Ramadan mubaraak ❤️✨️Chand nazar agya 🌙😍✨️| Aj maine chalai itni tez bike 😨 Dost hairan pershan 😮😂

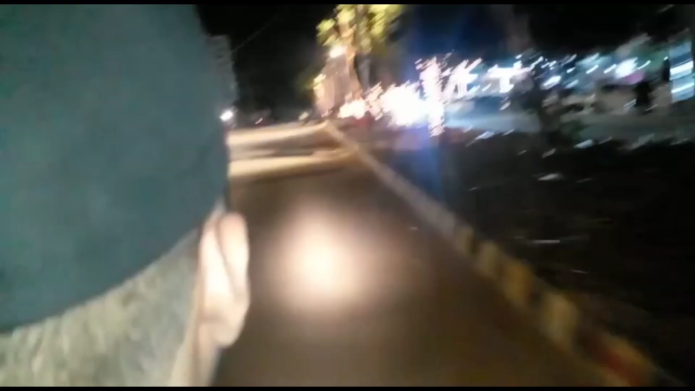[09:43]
तो भाई ये वापस जाते हुए समियान बाइक चला रहा है,
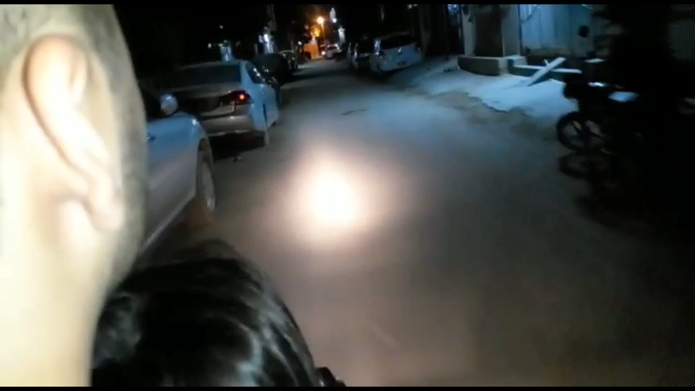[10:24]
अबे ये क्या बहुत कीचड़ पानी हो रहा है। हाँ तो मेरा ब्लॉग है ना, बहुत कीचड़ पानी हो रहा है, देखें दिख गया चांद। बोल दिया हाँ